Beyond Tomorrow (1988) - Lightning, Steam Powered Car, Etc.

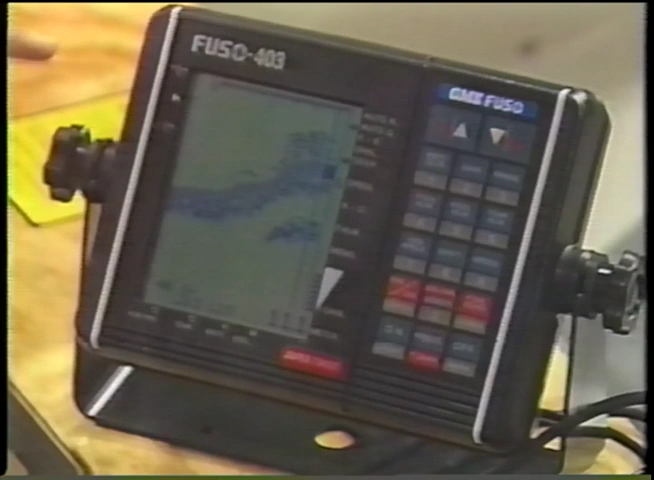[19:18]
It needs to be properly mounted in a cabin, and the transducer here should be attached under the boat.